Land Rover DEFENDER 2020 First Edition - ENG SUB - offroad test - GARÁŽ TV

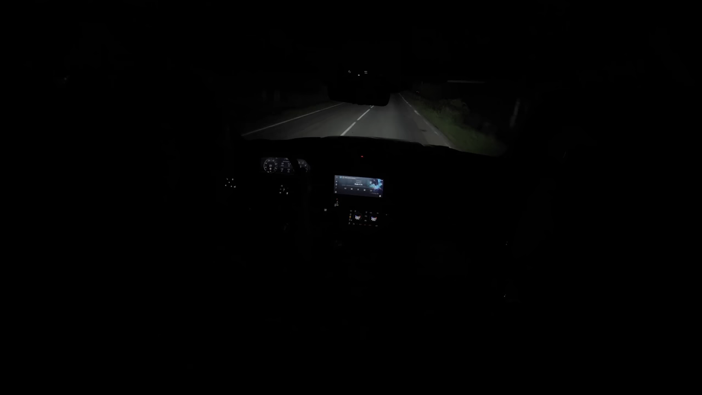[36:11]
A v diaľkovom režime by mohli ešte viac vypekať, ale potom by tu nebol priestor na nejakú svetelnú rampu na streche. Isté však je, že nočné jazdenie mi ubiehalo rýchlo. A keby bolo treba, krúžil by som do rána. Priemerná spotreba s prívesom a naloženým autom bola 13,8 litra.
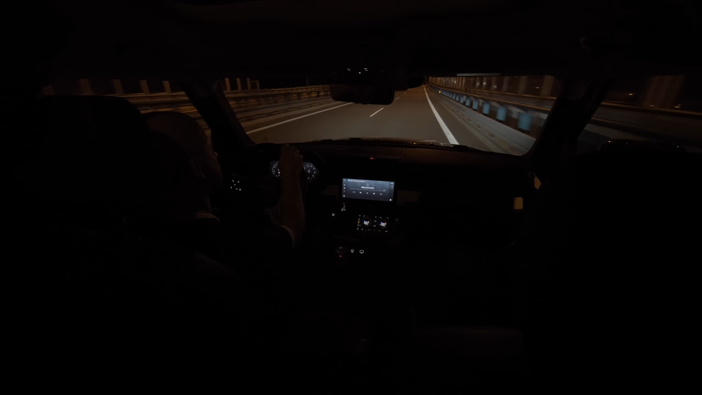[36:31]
Bez prívesu o 3 litre menej, teda 10,8. No ak budete žiť tak normálne s Defenderom, tak to bude medzi 13 a 15.